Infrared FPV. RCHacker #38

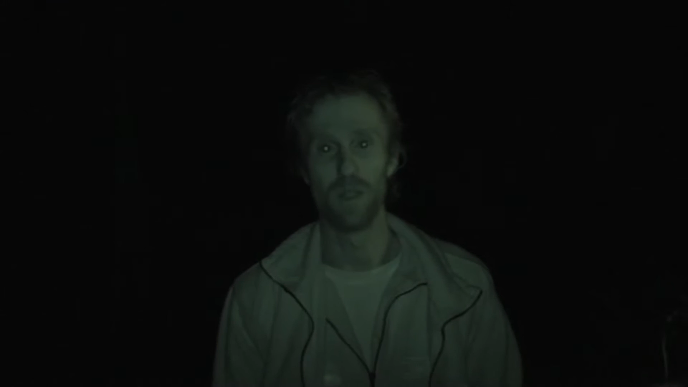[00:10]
The camera's got a little infrared light, so I'm illuminated, but out there it is pitch dark. And I've got here a new airframe that I've built.
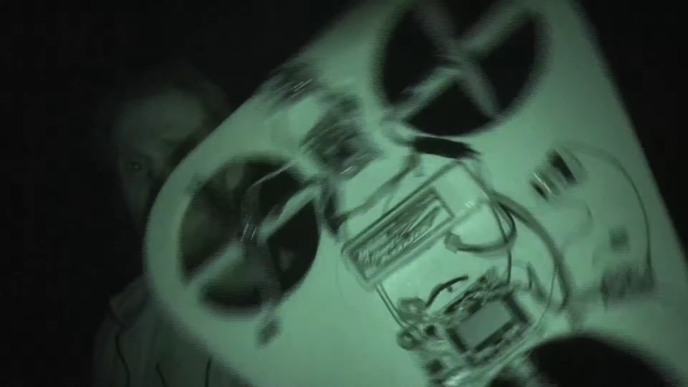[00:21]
It's built around a piece of foam with a wooden frame underneath.
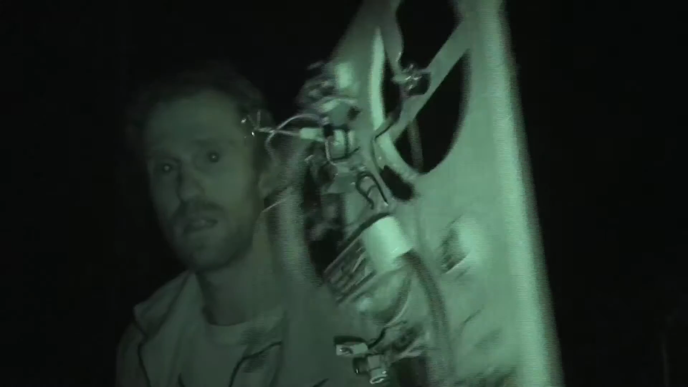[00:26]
It's basically another tricopter, and I've equipped this with...
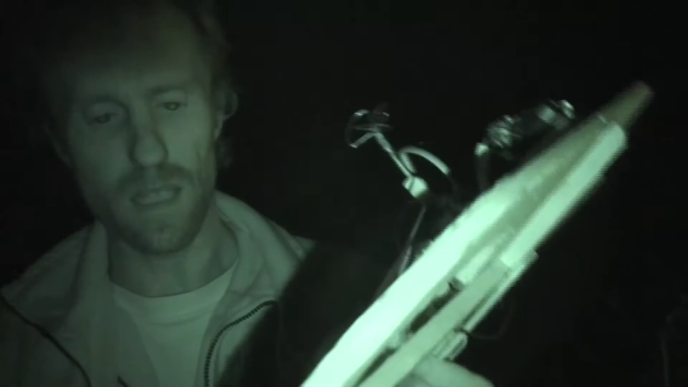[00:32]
It's fully FPV capable, and I'll just plug it in here.
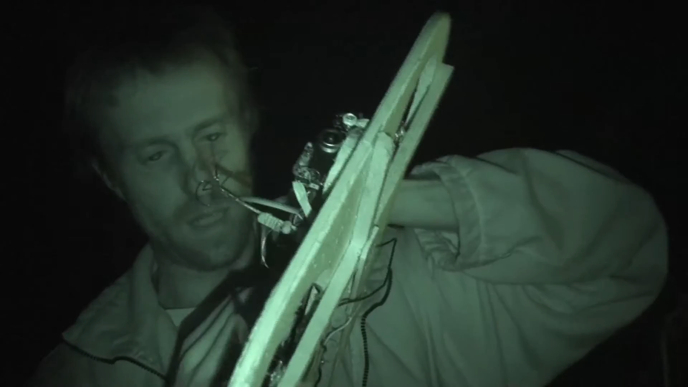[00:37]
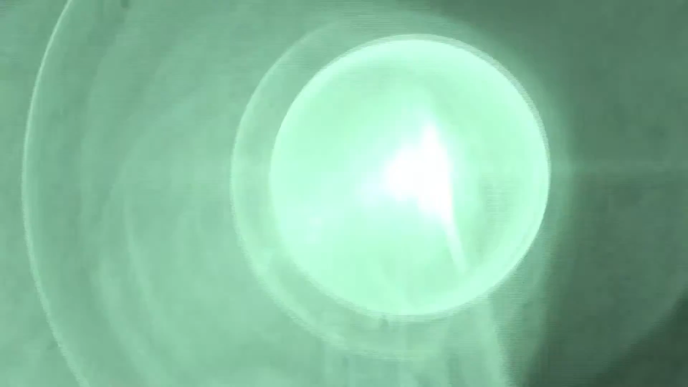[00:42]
And I've got a 3 watt infrared LED on the front next to the camera there.
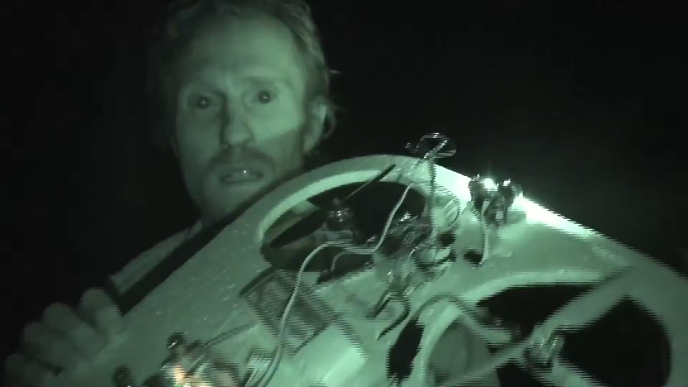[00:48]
So I'm going to give this an FPV flight and see what a bit of night flying is like.
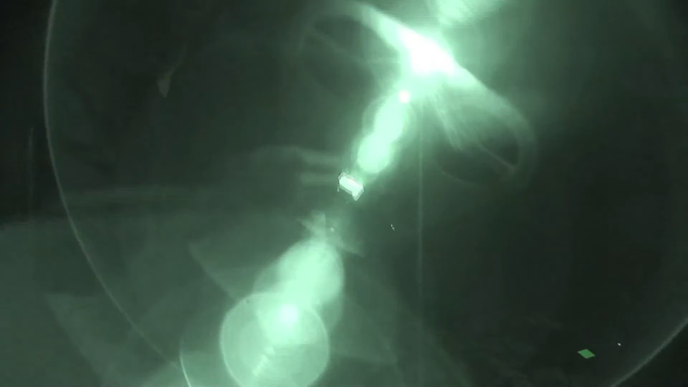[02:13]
so don't know how well we can see this but all the electronics fell off but I
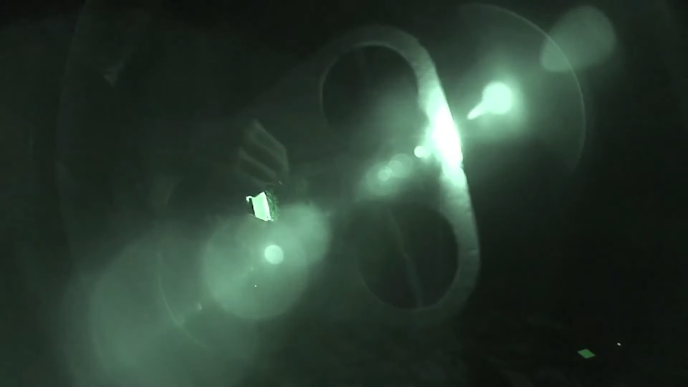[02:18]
think the design worked all right there's not too much damage and um we'll try it again another night cheers thanks for watching